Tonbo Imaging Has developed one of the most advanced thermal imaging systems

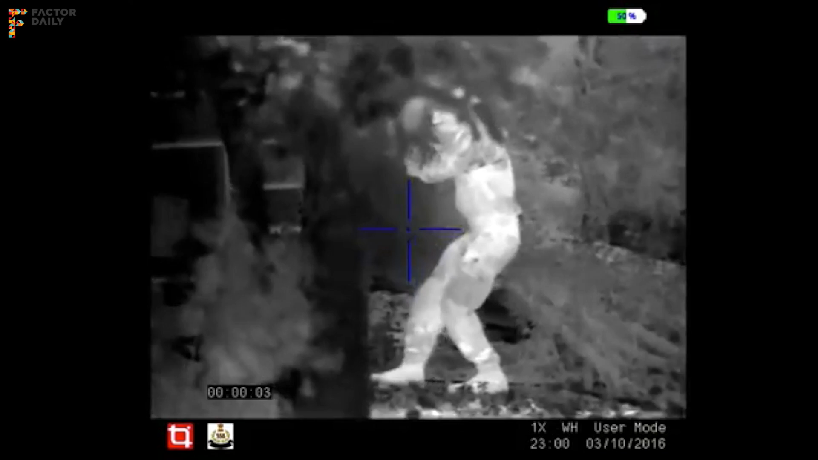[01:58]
But both of them bring very complementary features to the imaging, I mean to the process itself, right? So light and color give you a lot of context and situational awareness. Whereas heat allows you to spot things which are hidden.
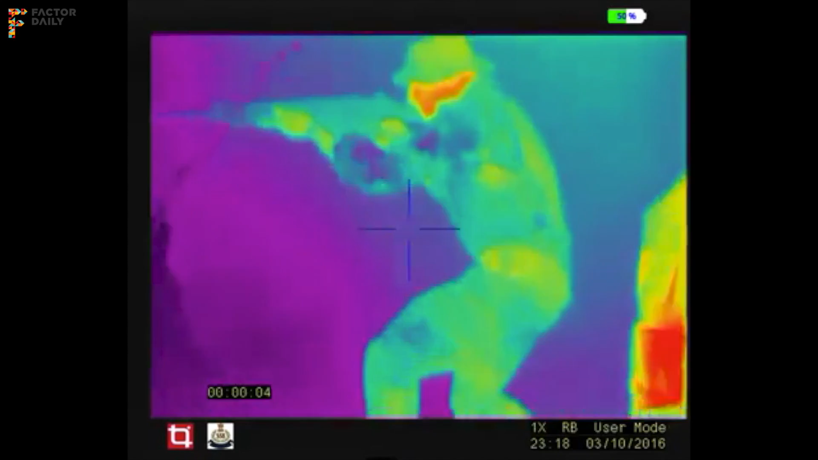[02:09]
So if you are hiding behind bushes, you are hiding behind or if you are in fog, heat allows you to spot human beings and spot vehicles. Now traditionally when people had to see both, it was a very heavy large system.